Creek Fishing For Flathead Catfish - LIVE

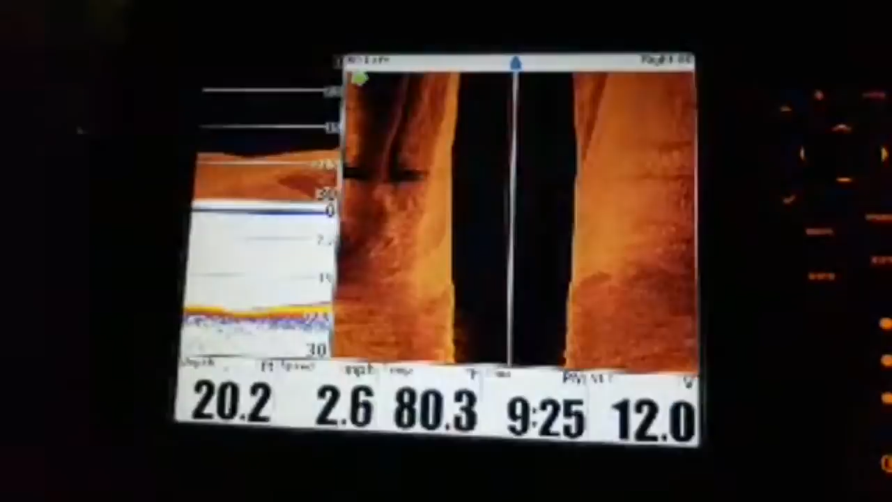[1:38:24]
We're gonna give you guys an idea of what we're looking for when we want to set up for flathead catfish.
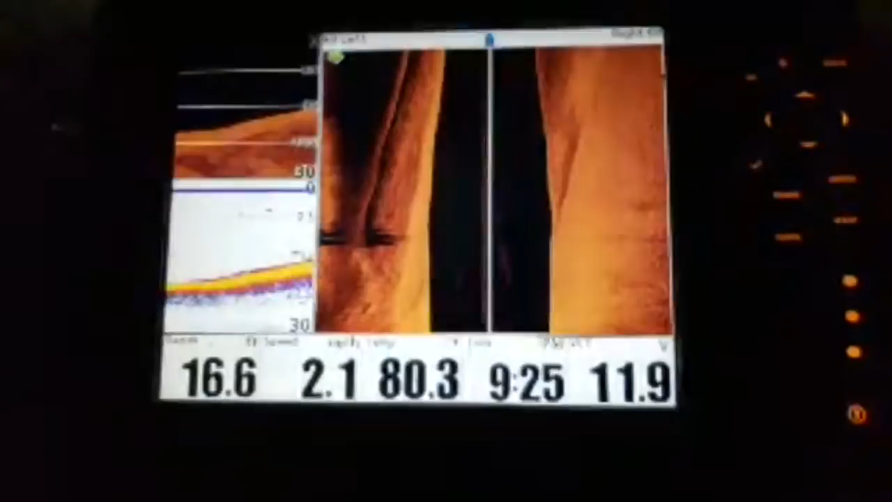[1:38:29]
Over 12 feet to about 20 feet. Yeah, that's right, Dan. That's kinda what we're looking for. Beast mode's back! Welcome back, bud.
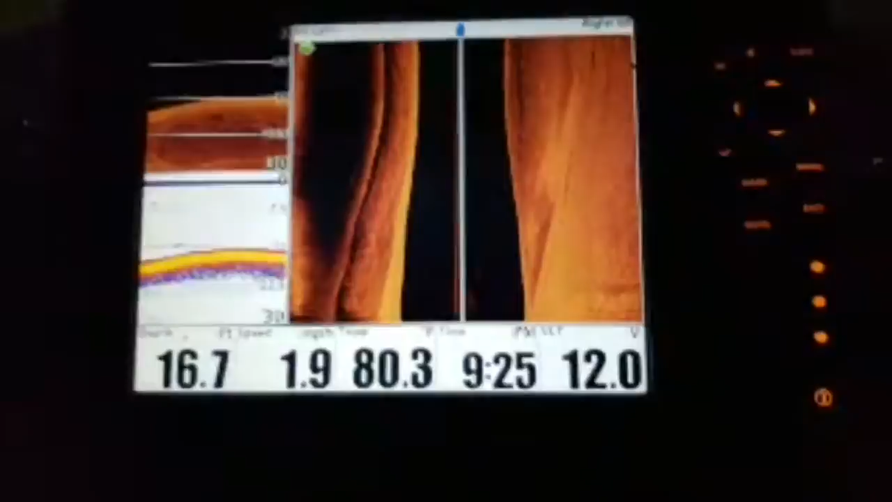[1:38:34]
Wow, Wade. Wow. What? Wow. Wow. Wade has no filter. Wow. Alright, that's a fish. That's probably a channel. That's a bait fish or a sheephead or something. Sheep or something. It's flathead Zitos, though.
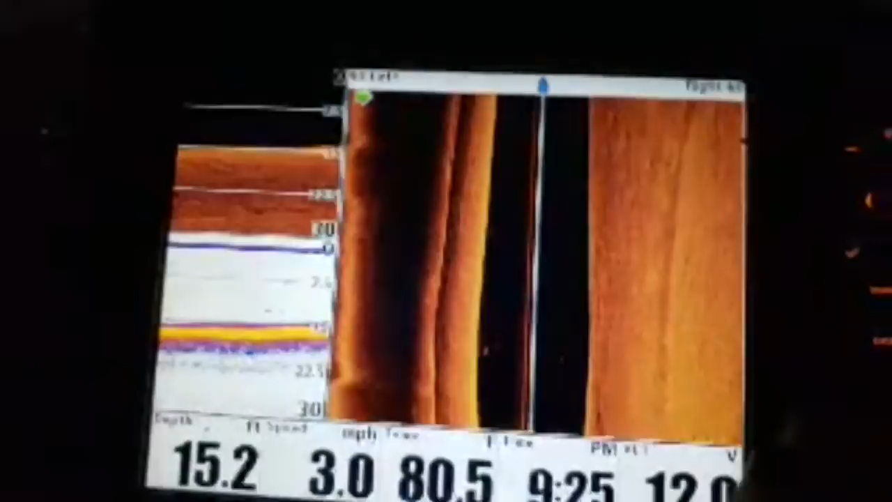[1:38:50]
On screen: depth 15.2 ft, water 80.5°F, speed 3.0 mph
I'm kinda looking at this up here.
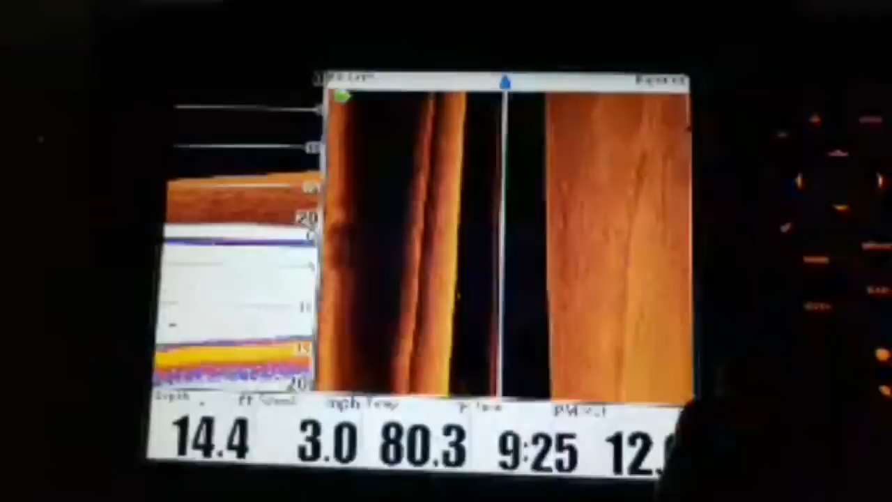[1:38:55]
I'd jump in with you sometime if you're looking for someone to fill a seat. Full draw, you're always welcome, man. You're always in the stream, so...
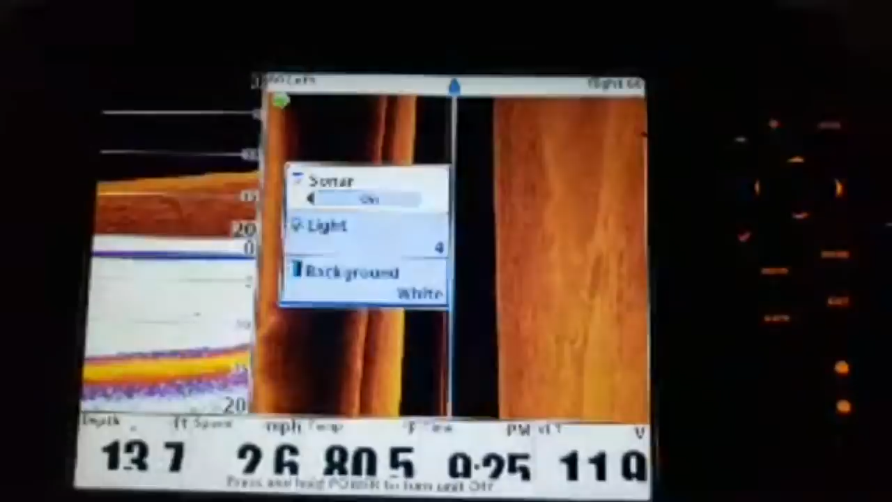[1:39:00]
Yeah. Whoop, I hit the wrong button.
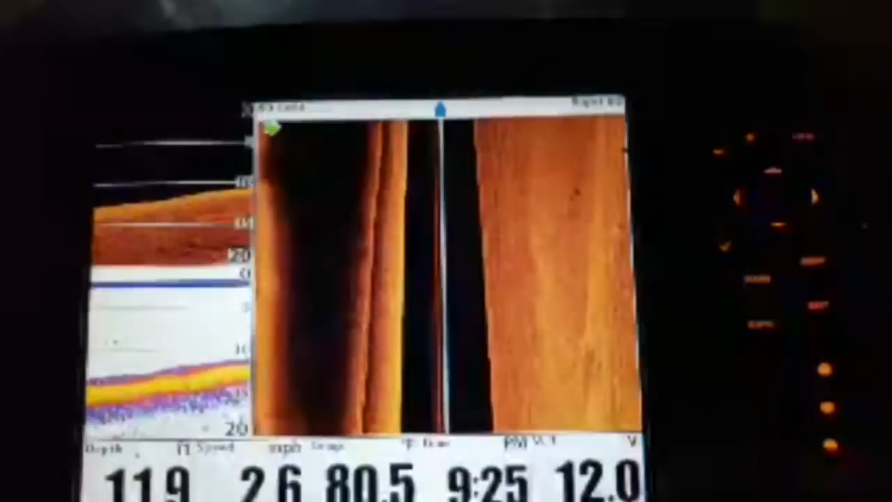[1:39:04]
On screen: water 80.5°F, speed 2.6 mph
Boat ramp is two blocks away from my house from the Mississippi River here in Illinois. Dude, you should be able to fish every night. I thought this was gonna be better, but it's shallowing up a little bit. Look at all the bait fish on the bottom.
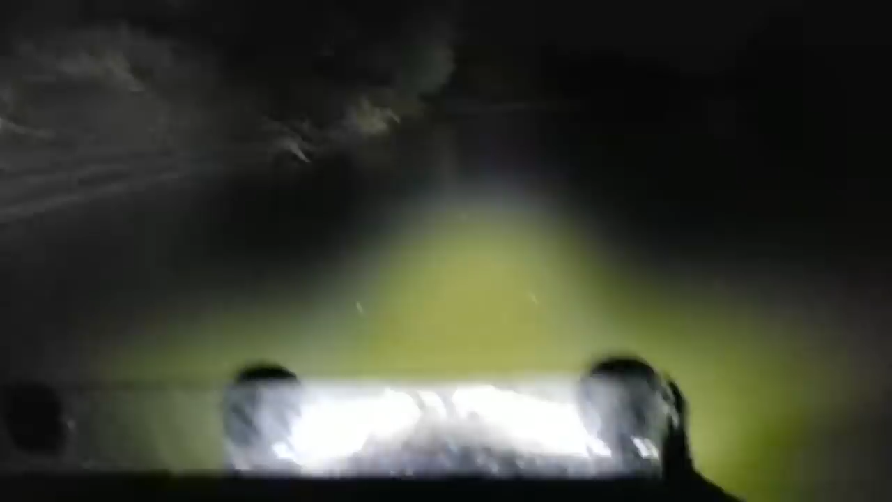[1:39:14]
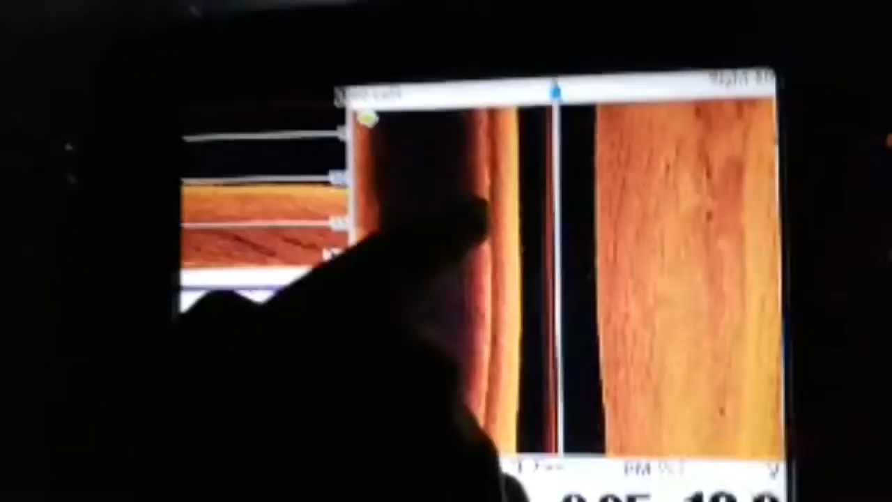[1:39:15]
Full of bait fish. Is that bait or channel cows? I don't think that's chans.
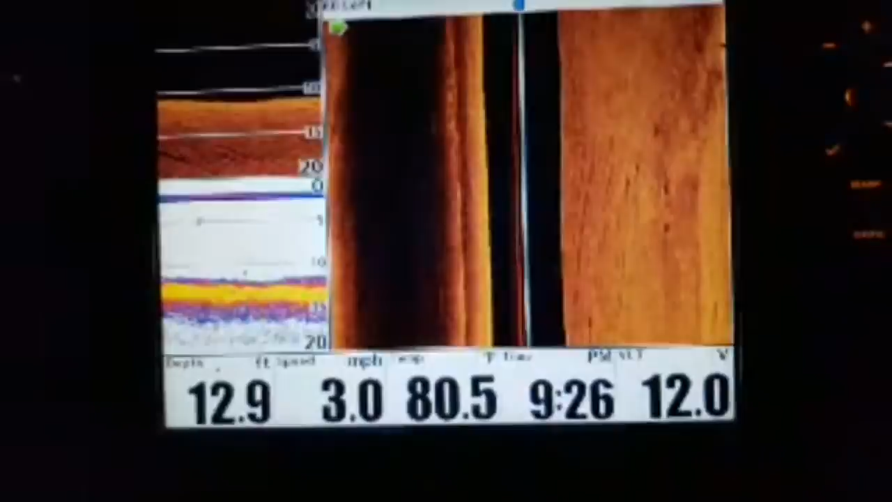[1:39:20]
On screen: depth 12.9 ft, speed 3.0 mph
They gotta be really small if they're chans. Guys, with all the electronics, you better catch a fish.
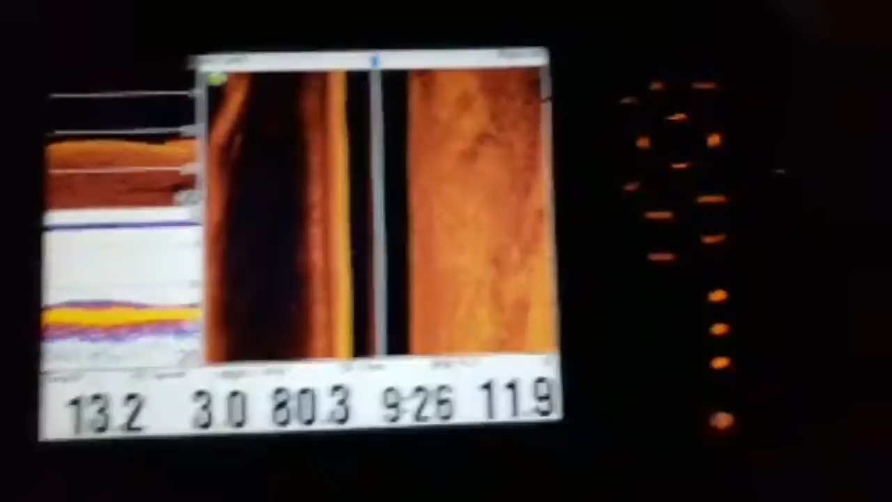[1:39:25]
Listen, when I had a... Just at like a hundred dollar graph, I think I...
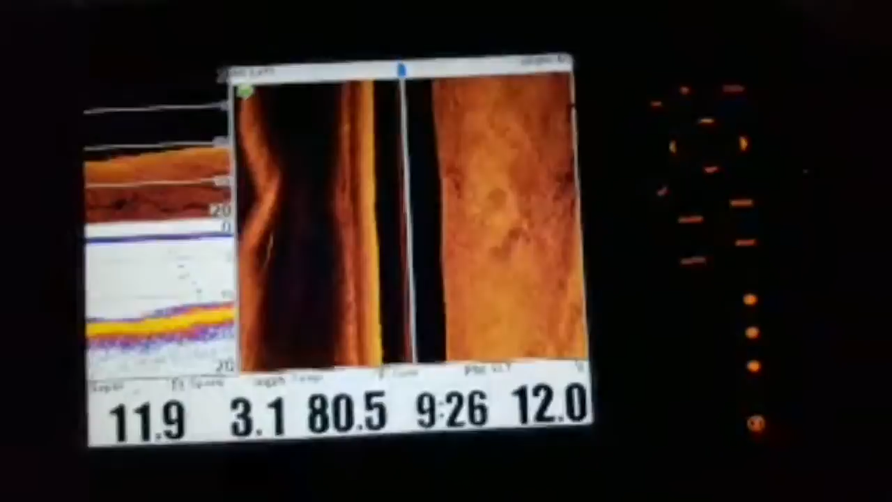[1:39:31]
I caught more fish than I had a crappy graph. I caught more fish than I had a crappy graph. Yeah. This is just fun to look at. I meant 13 feet, guys. Yeah, right, Wade. I don't know if you can see me right now, but yeah, right.
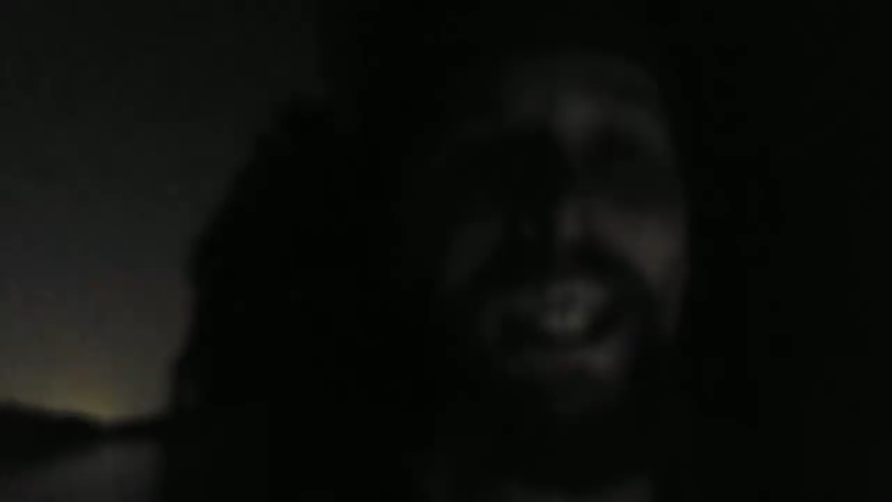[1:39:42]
Nice show. Thanks, big fish. How do you guys tell they're at our channels? Well, this graph actually tells us we're not showing you the bottom of the screen.
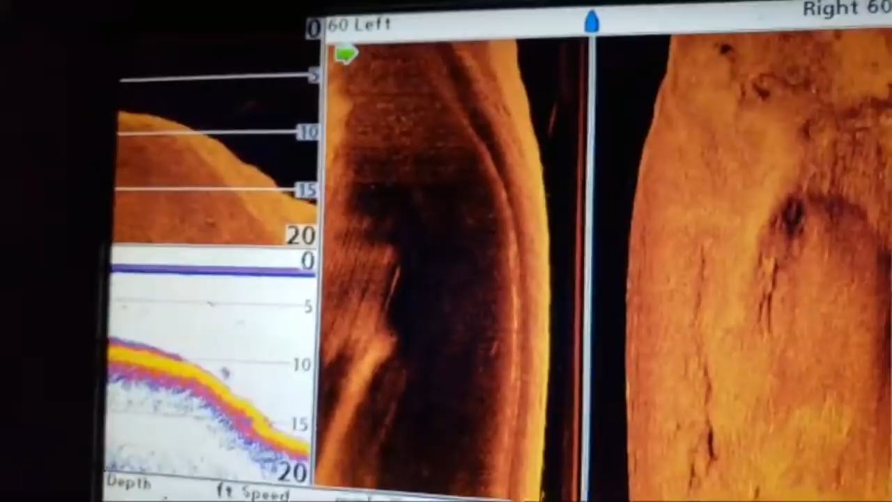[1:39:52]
Yeah, right at the bottom. That's that long-nosed gar. That's a long-nosed gar.